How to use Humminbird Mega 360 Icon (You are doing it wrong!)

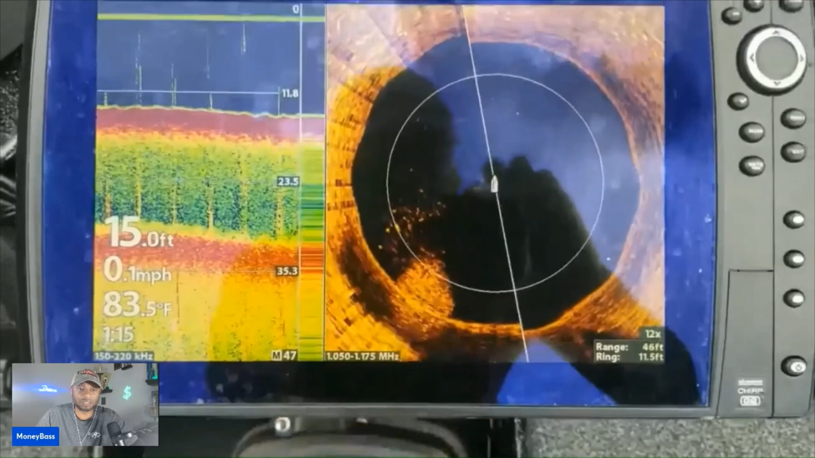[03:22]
On screen: depth 15.0 ft, water 83.5°F, speed 0.1 mph
looking to learn so um i'd appreciate it if everybody would leave some type of comment some type of feedback so we can keep these things going but let me go ahead and pull up this video and let you guys take a look at that all right let's see okay so there we go so it's playing right now and as it's going around it's basically just showing you let me pull it back up again hold on just a second all right here we go let me pause that one all right so this is from when i was out on the lake today and this kind of explains uh the portion of the video that i was explaining to
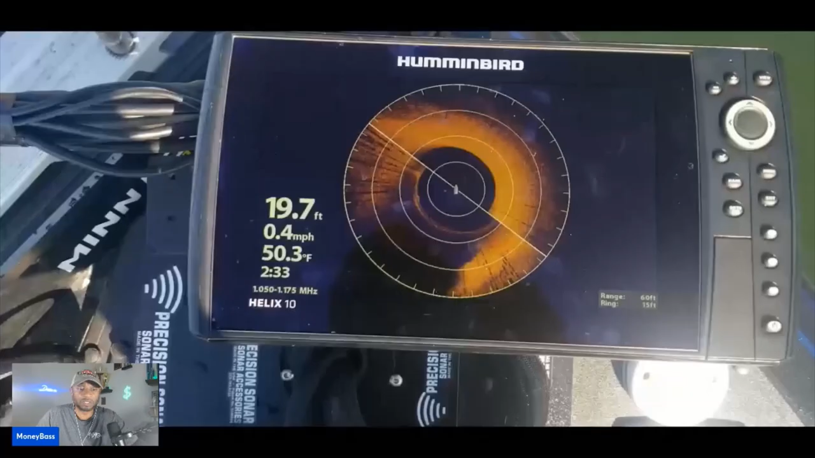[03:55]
On screen: depth 19.7 ft, water 50.3°F, speed 0.4 mph
all right guys let me just show you something i had a question about this uh 360
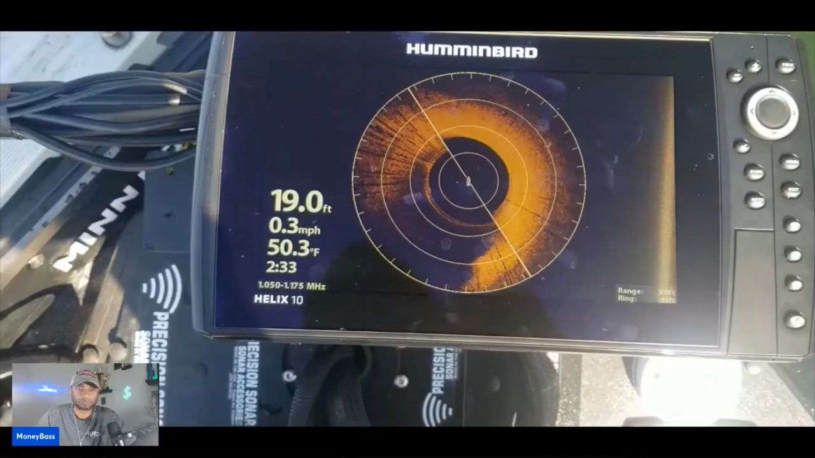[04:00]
On screen: depth 19.0 ft, water 50.3°F, speed 0.3 mph
of how i was able to zoom in to watch those fish that were um suspended and chasing those bait
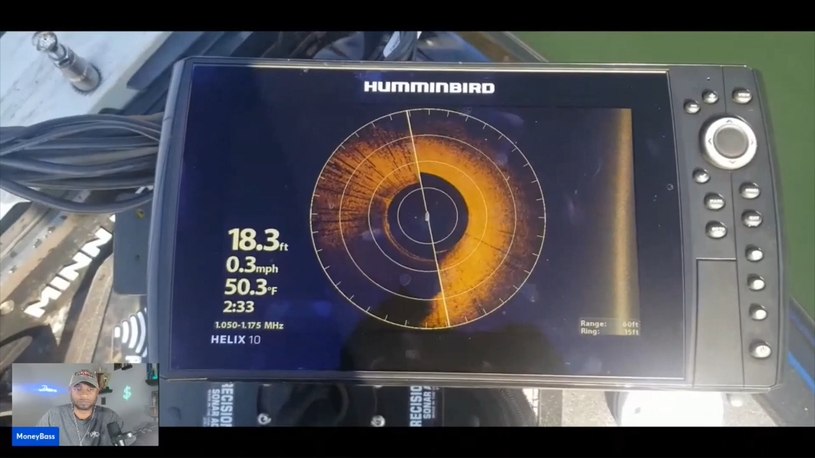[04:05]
On screen: depth 18.3 ft, water 50.3°F, speed 0.3 mph
fish so basically i have my range set at 60 feet each one of these rings
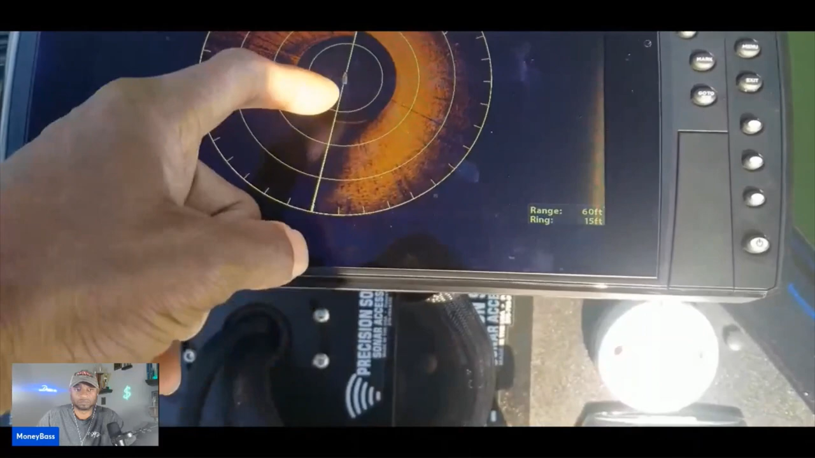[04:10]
away from this point right here is going to be 15 feet so you have 15 30 45 60 and that gives us that 60 foot range right there we're
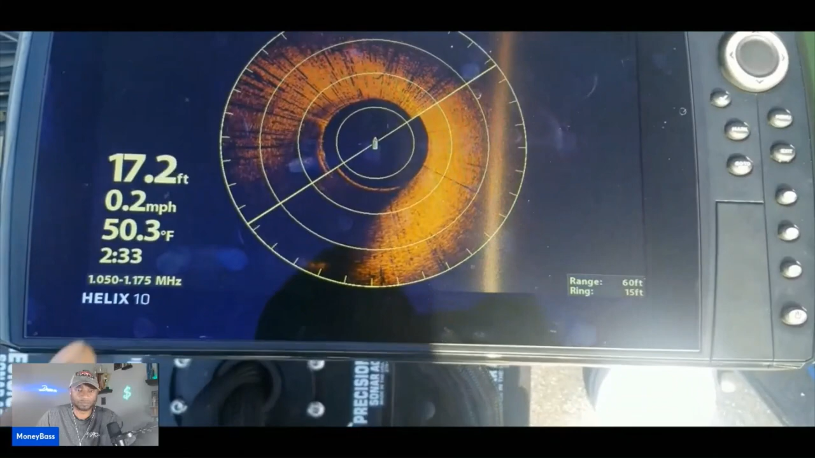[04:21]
On screen: depth 17.2 ft, water 50.3°F, speed 0.2 mph
sitting in 17 foot of water so this black area right here is basically 17 feet so if you look right here you can see that 15 foot ring so you know from here to here is about another what is that one and a half foot
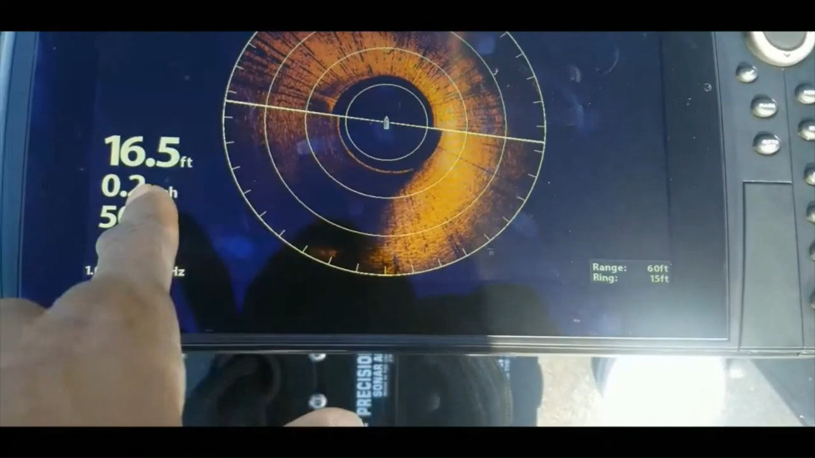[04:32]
On screen: depth 16.5 ft
um right there so that black area is actually the
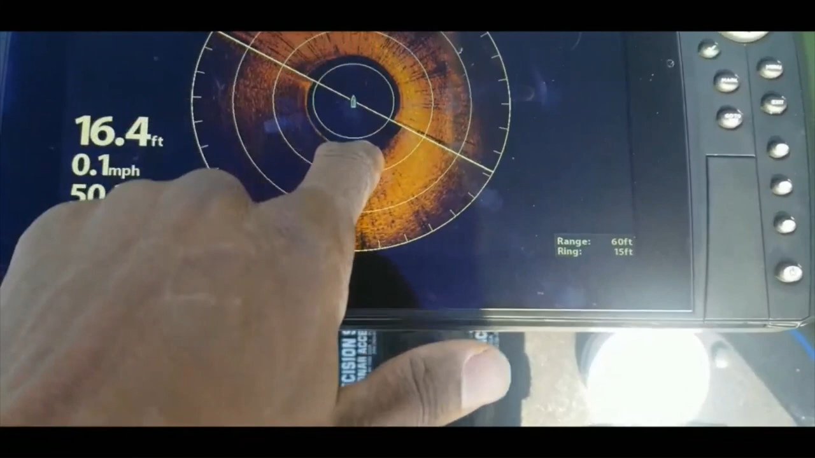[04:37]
On screen: depth 16.4 ft, speed 0.1 mph
water column all right and the other question that guys had now
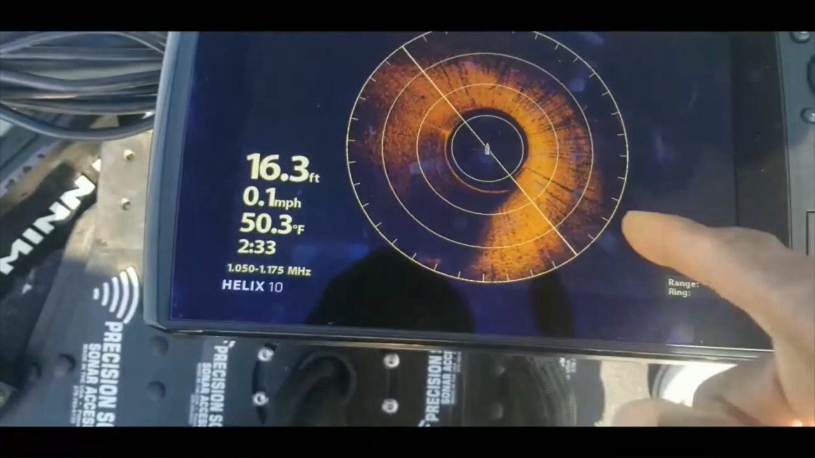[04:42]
On screen: depth 16.3 ft, water 50.3°F, speed 0.1 mph
this right here is not the boat this right here is the 360 transducer right here at the front of the motor so this
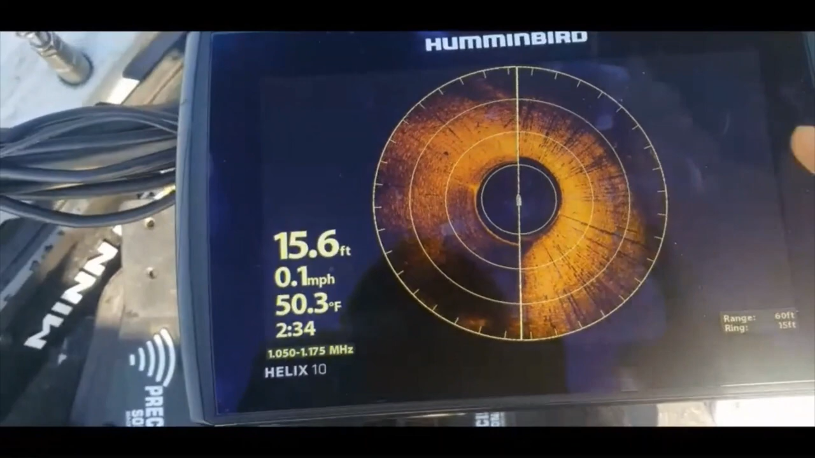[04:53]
On screen: depth 15.6 ft, water 50.3°F, speed 0.1 mph
boat is a little over 20 20 feet long so if this is 15 right here well this is 15 right here so between 15 and 30 we're going to be sitting
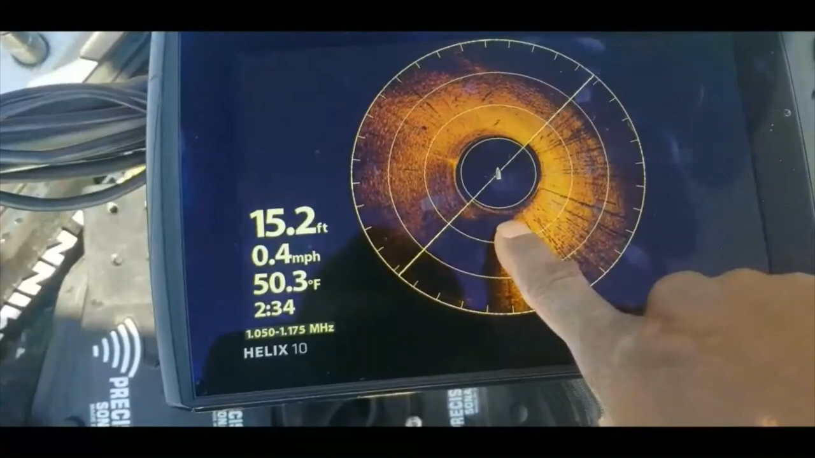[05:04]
On screen: depth 15.2 ft, water 50.3°F, speed 0.4 mph
right at that um 20 foot range in here somewhere so the boat is actually and i would show a picture of it once i get back in in uh back at my uh computer but this is the front of the boat so if you were to draw the picture of this
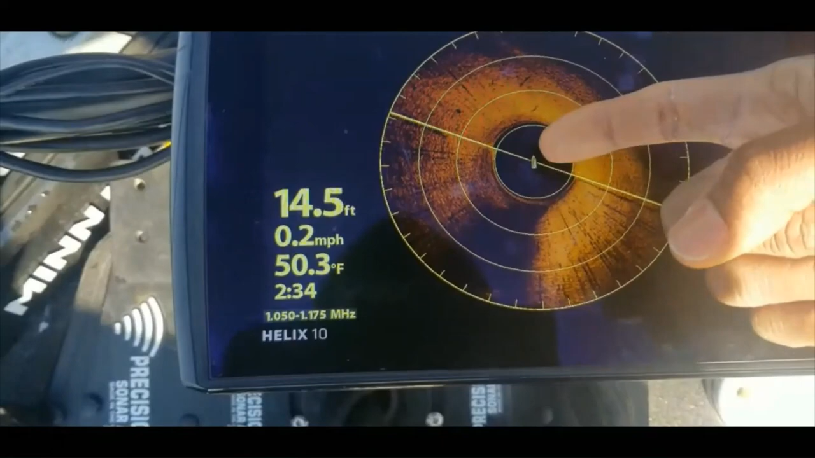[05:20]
On screen: depth 14.5 ft, water 50.3°F, speed 0.2 mph
boat it would actually look something like this the boat is going to be is going to come back about 20 feet and this is just the front of the boat that just represents the transducer and that's it
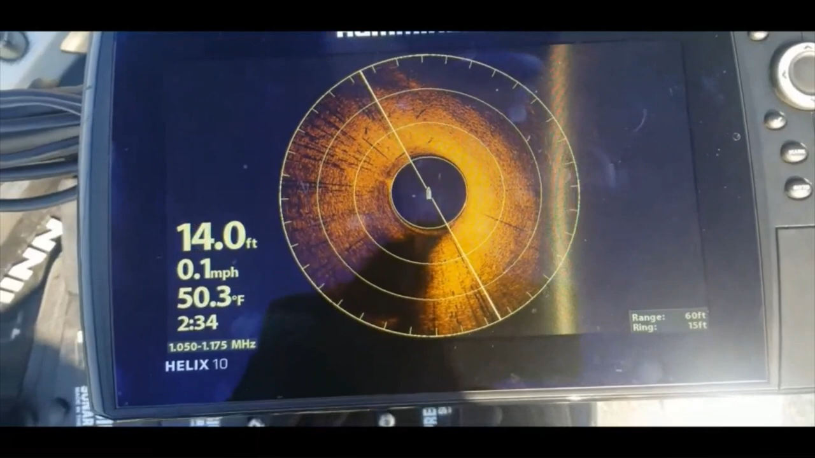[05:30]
On screen: depth 14.0 ft, water 50.3°F, speed 0.1 mph
guys so um let me see there's a setting that you can go in here
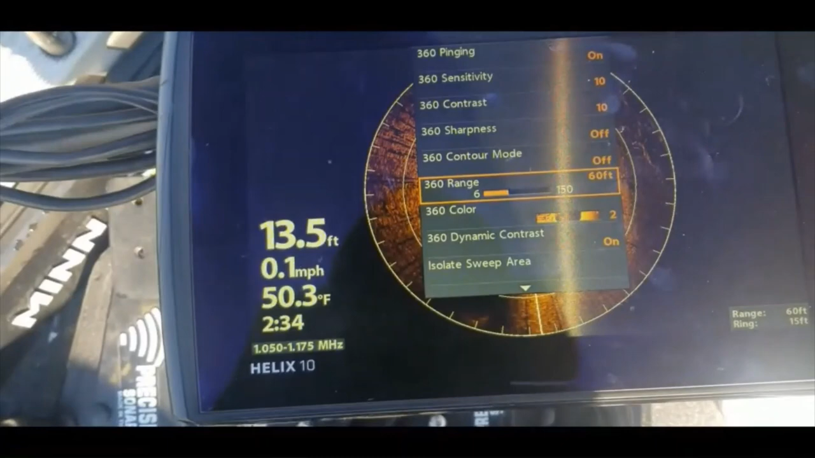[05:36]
On screen: depth 13.5 ft, water 50.3°F, speed 0.1 mph
and actually change let's see if we can find it real quick 360
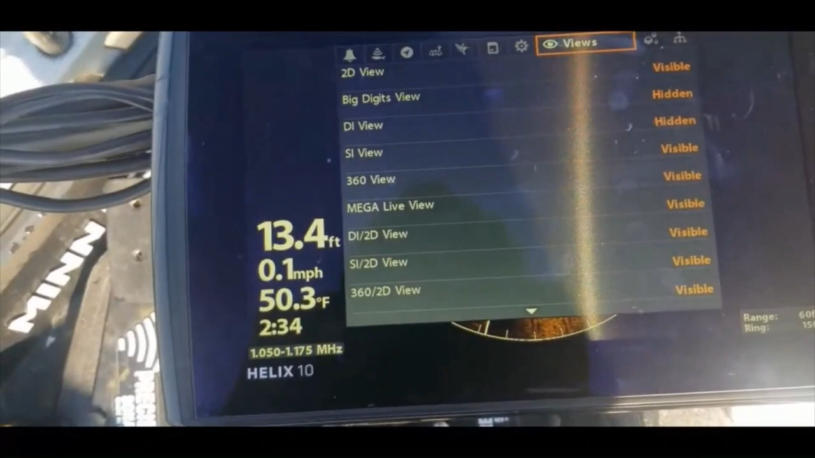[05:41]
On screen: depth 13.4 ft, water 50.3°F, speed 0.1 mph
accessories all right 360 settings so that boat icon
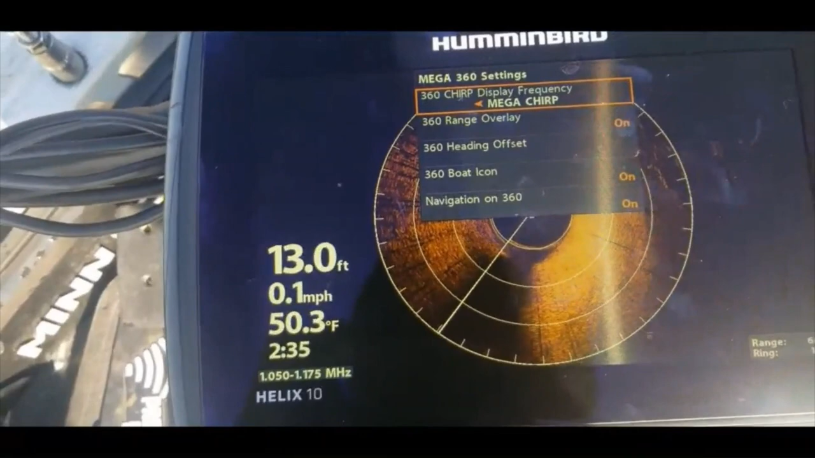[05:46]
On screen: depth 13.0 ft, water 50.3°F, speed 0.1 mph
you can turn that boat icon on or off so right now it's on let's turn it off
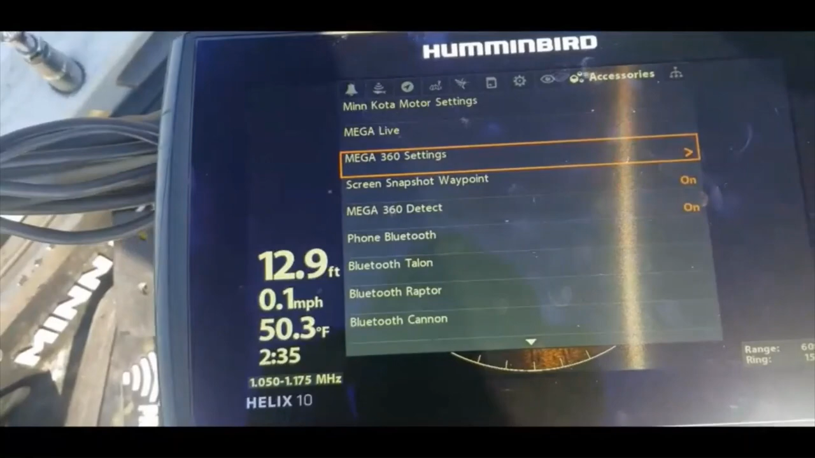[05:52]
On screen: depth 12.9 ft, water 50.3°F, speed 0.1 mph
and now if you come back out here you'll see that that boat icon is gone all right guys hope that helps you out let me go ahead and head back in now and uh just draw a picture and show you guys exactly what i